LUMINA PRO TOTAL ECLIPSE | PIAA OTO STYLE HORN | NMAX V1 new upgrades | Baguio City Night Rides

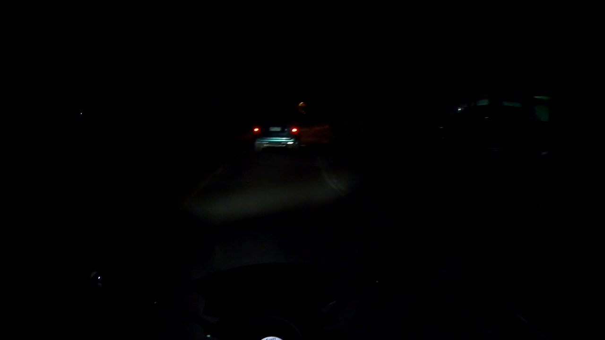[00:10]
So ngayon is itetesting natin yung mga bago nating install or bago nating pakabit na mga upgrades dito sa NMAX natin mga tol So kita nyo naman diba napaka dilim, gamit ko ngayon is yung stock headlight natin dito sa NMAX version 1 Okay so sobrang dilim yan mga tol Ngayon tulad ng mga sabi ko sa previous vlogs ko is kailangan natin mag upgrade at magpalagay ng auxiliary lights So ayan ngayon nandito na pala ako sa bago is Ayon nakapagpupgrade na
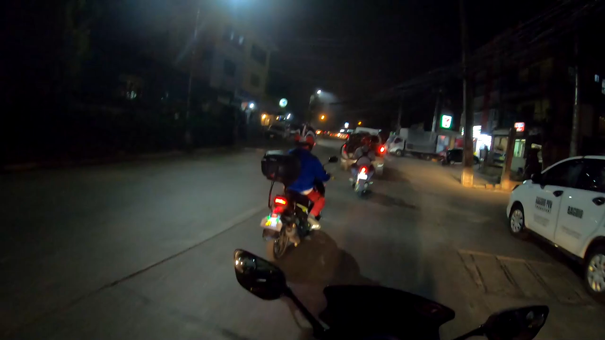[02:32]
natin Well kita nyo naman nung nag nightride tayo Bababa ng lawn yun Is napakahina talaga ng stock headlight Ng M-Max And kahit nakadual contact na ako sa mga parklets ko Is kapos na kapos pa rin talaga mga dudes So ayan Mag-decide ako na Mag-install or magpalagay Ng Of course auxiliary lights natin Which is Like what I've said earlier
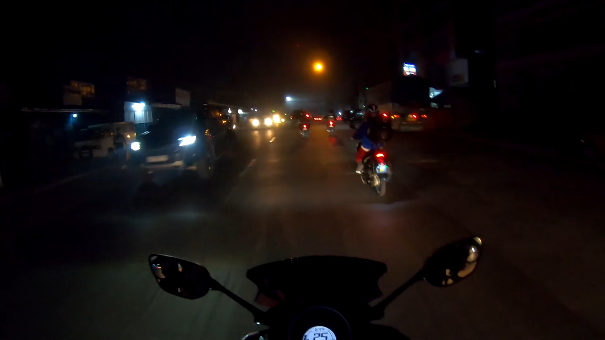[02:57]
Yung Lumina Pro na Total Eclipse Maganda naman sya Natry ko na Ayan So sabi ko ka kanina Napakahina ng headlight natin Kung kita nyo naman sa video Okay So kung natpag-desisyonan ko na pumili Or magpalagay na nung auxiliary lights natin Na Lumina Pro Actually this is my second choice Kasi yung first choice ko Dahil kitang-kita ko naman sa mga Ibang videos sa YouTube Is mas maganda talaga yung Atom Night Rapper Kaso naghanap ako Wala silang available na Atom Night Rapper Dito sa Bagyo guys Kaya Sa Lumina Pro na lang tayo Maganda rin naman yung quality nya
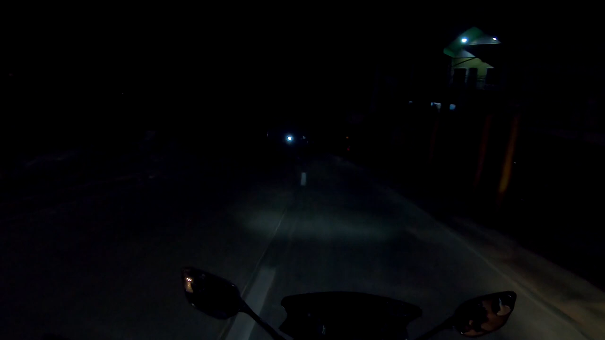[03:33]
Medyo madilim na sa mark na to Try natin So itong gamit natin ngayon is Yung stock headlights natin guys Stock headlights lang to ng NMAX Together with the parklight Ayan sya Ganyan yung buga ng ilaw nya So kung city driving ka Is okay lang naman itong stock headlights ng NMAX
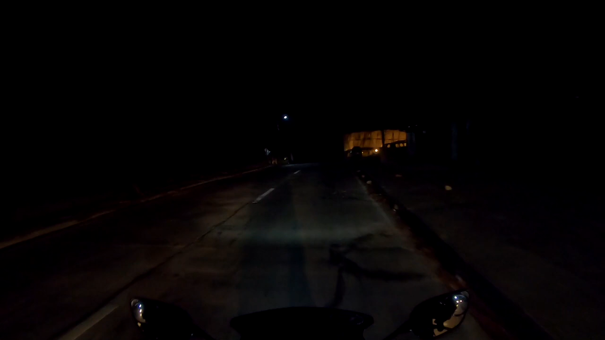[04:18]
Kaya ito Ito testing natin sya ngayon Dito medyo madilim na sa mga parts na to eh
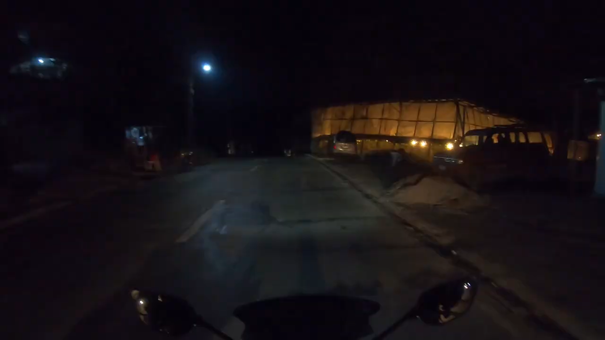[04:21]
So as well you village tayo Guys Ito testing natin itong Lumina Pro natin Bukain natin sila para madilim talaga So ito guys Ito yung stock headlights natin
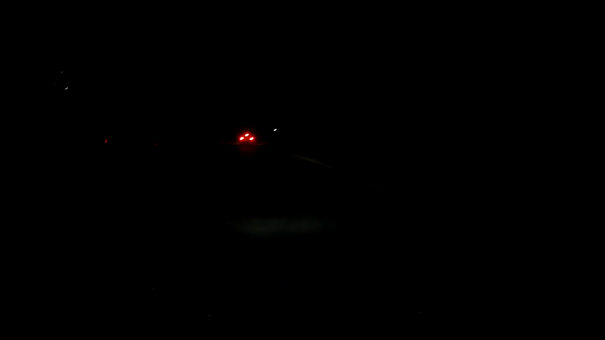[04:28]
Okay So let's turn on our auxiliary lights
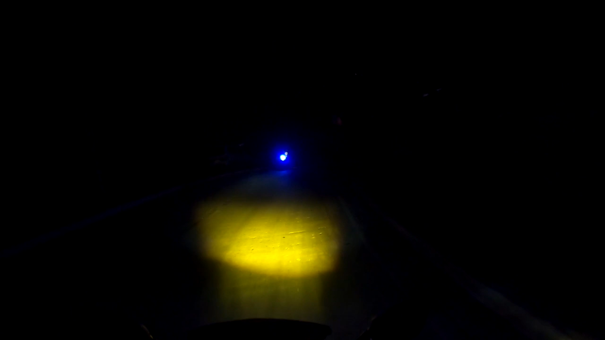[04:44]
Amber or Yellow yung kulay nung low Nitong auxiliary lights natin guys At sya So kitang kita mo no
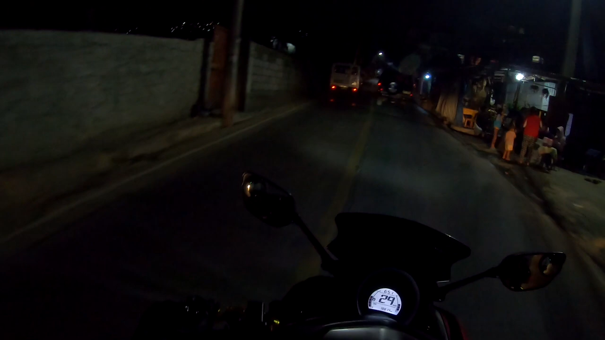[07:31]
Yung low natin Yan guys Yung low natin Okay na okay lang Pag dito lang kayo Or Pag nagda drive Kesa mga medyo Maliwanag naman Is Kahit yung stock headlights Lang ng N-Max Yung gagamitin natin Guys Hindi naman na natin Siguro kailangan Magguan Gumamit ng auxiliary lights Natin Kasi okay na okay na Concho Parang mas malakas pa Ng mga street light Natin Pero Yan nga Added visibility rin Kasi Ang pagpapalagay Ng ganito
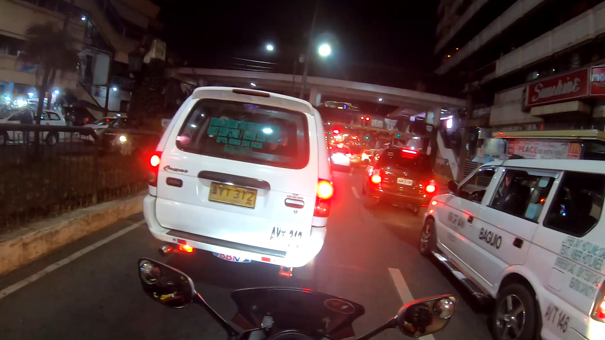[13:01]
Bimabiyahe ka Yun nga tulad Nang sabi ko Pag madilim yung daan It would help you Siyempre Mas makikita mo yung Dadaanan mo Yung tulad nung ginawa natin Nun Mga butas Or mga lubakis Hindi natin makikita Tapos Bundok pa tayo dumaan Feeling ko malalaglag na tayo Sa pangin eh
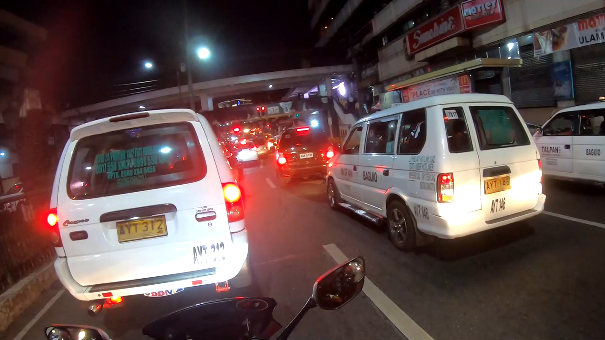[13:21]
So medyo traffic dito guys Ayan Narison na tayo mga tol Dito pala yung night market Ayan Nakiset up pa lang sila Dito yung night market Nagsisimula yun Usually like around 9 o'clock Mahaba pa naman Alasete pa lang
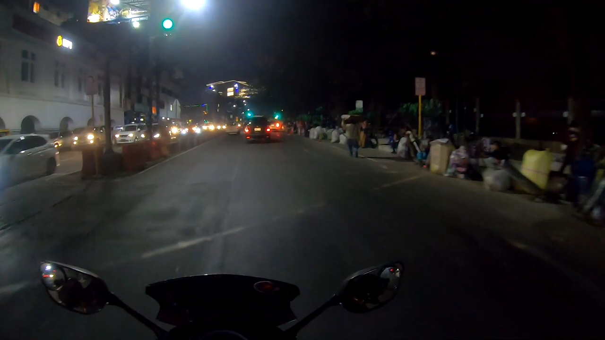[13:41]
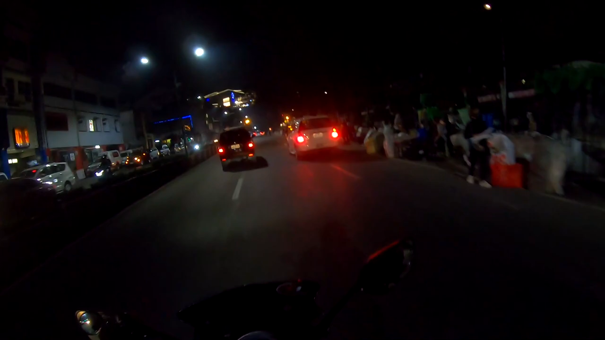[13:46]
Ayan So sa mga balak Bumikita dito sa Baguio Pag medyo okay na yung mga restrictions Is Ayan okay dito
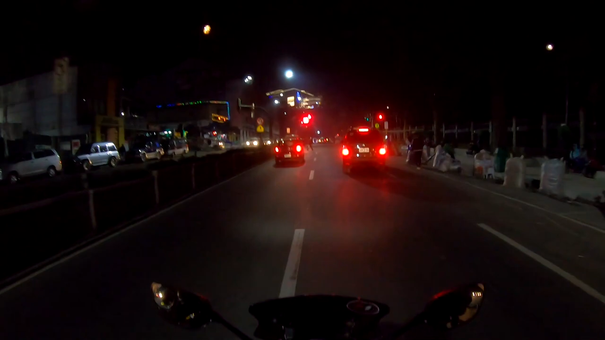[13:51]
Makakaskor kayo dito Ng mga all goods na jacket Wag wag actually yung mga yan guys Tapos Minsan may mga street foods din
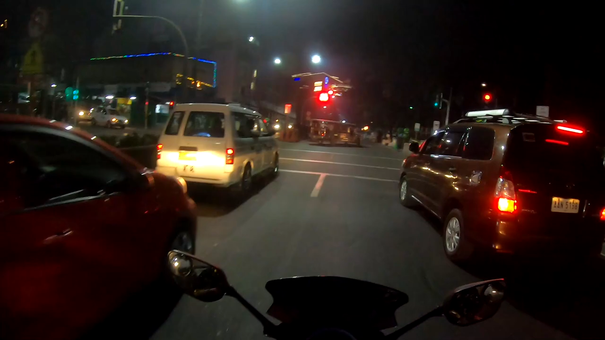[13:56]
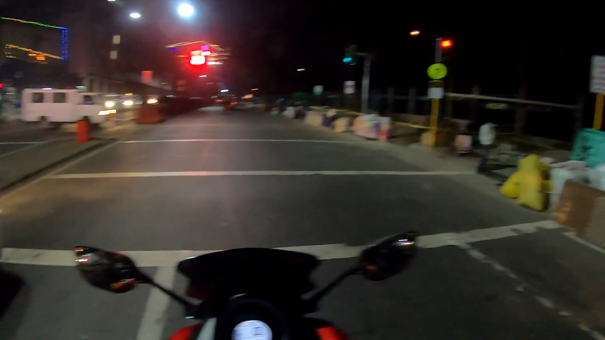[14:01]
Night market ng Bagu City Nagbiready na sila Yun o SM
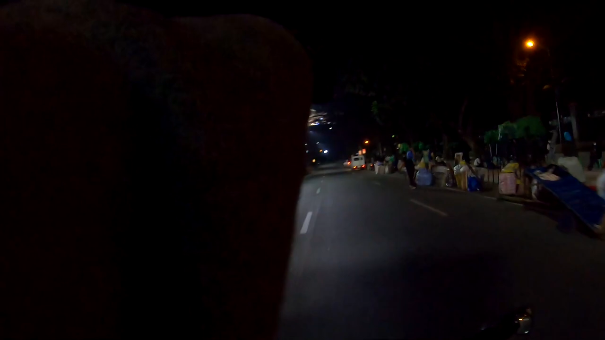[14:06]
Yun ang SM guys SMC Baguio